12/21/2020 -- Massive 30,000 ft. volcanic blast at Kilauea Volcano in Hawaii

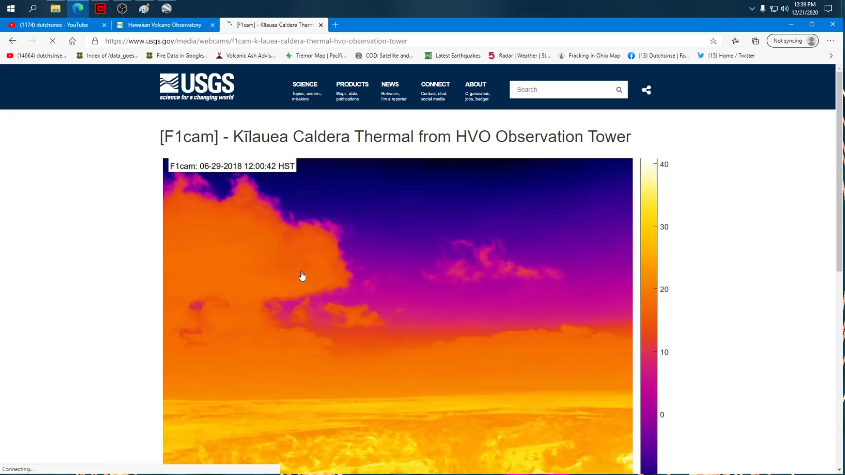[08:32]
Let me click on it, see if we can get a bigger shot of it. Oh boy. Live thermal image of Halemaumau.
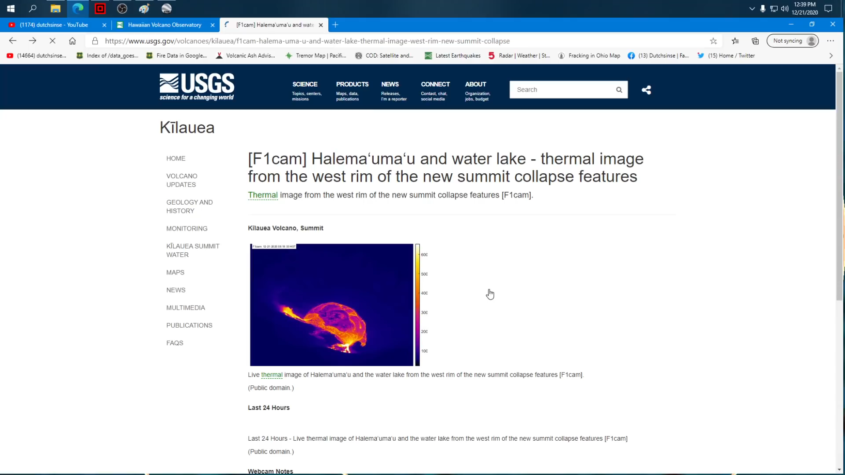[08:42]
There it is. Now, it's a small picture. I guess clicking on it is taking me over to a different view?
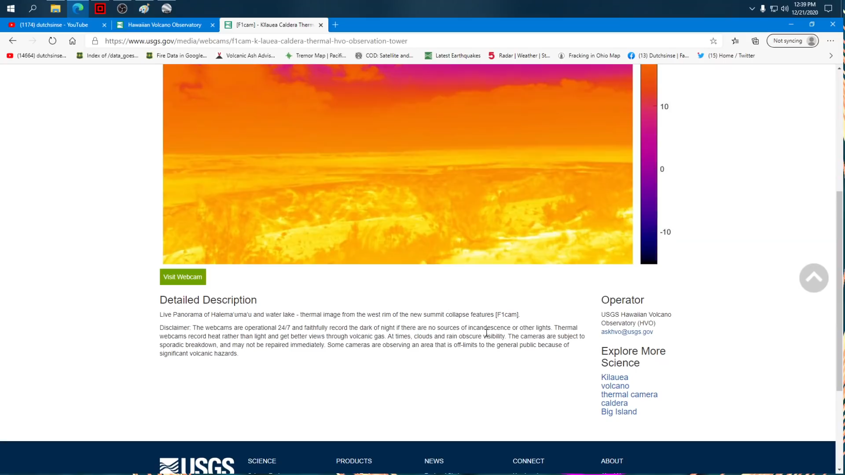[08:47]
That's odd.
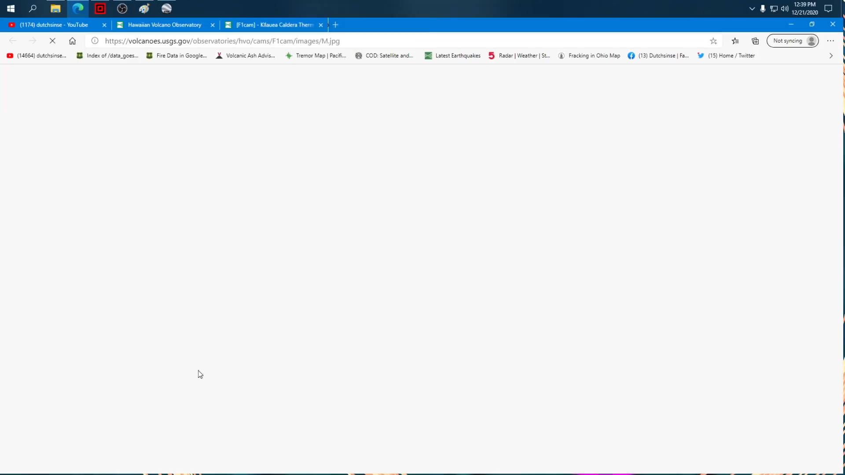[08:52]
Let's go to the webcam and see if the webcam's even working.
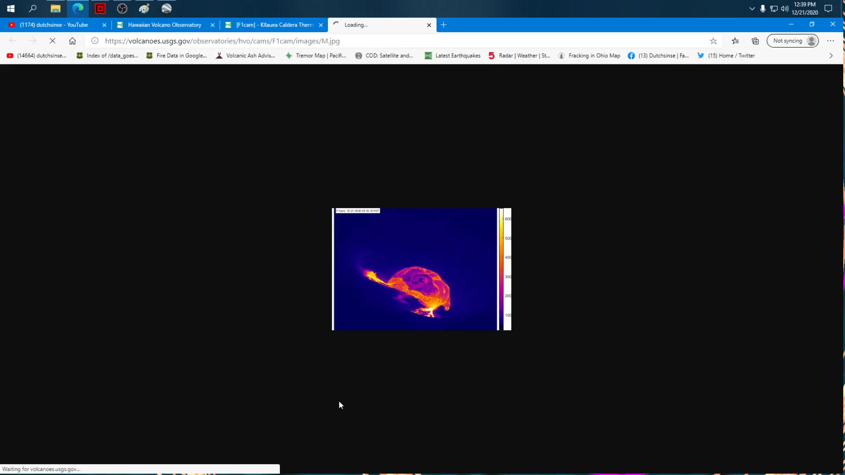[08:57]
These are all live. Okay, so this is a shot, but man, that, that is the tiniest little image.
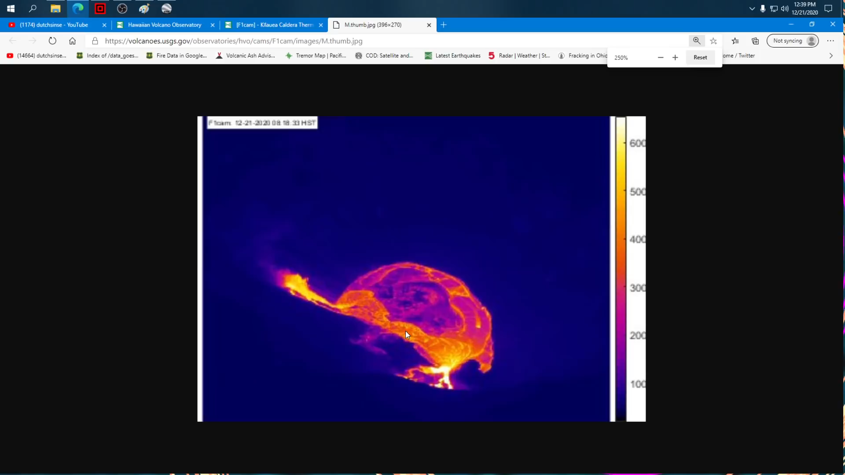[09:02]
Let me try and blow it up. Obviously, they're throttling. They need to have a cloud at this point. Can I get an amen to that? Stop trying to use their own servers and just put it on a dang cloud or on social media. But there it is. There's the vent. And this is a fountain that has now filled in the crater, and it's going to keep filling. It will keep filling, for a while at least.
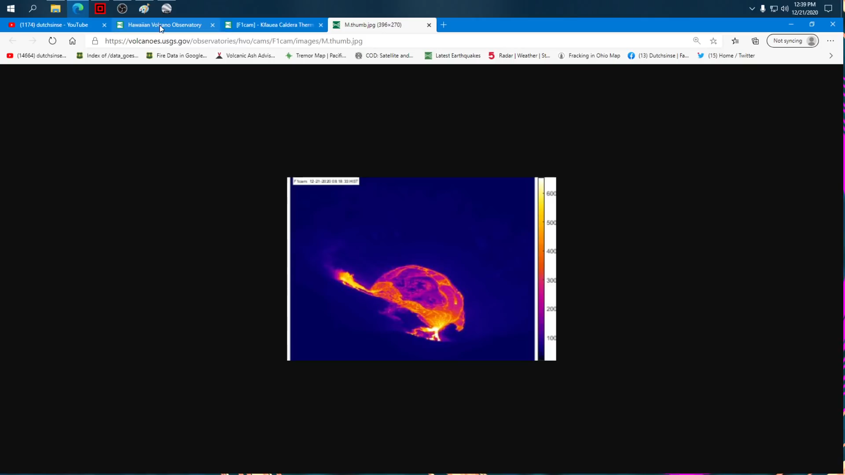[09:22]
Now, it could stop any time now that it would reach maybe up to where the vent is. I don't know how much higher or lower than the vent it will go.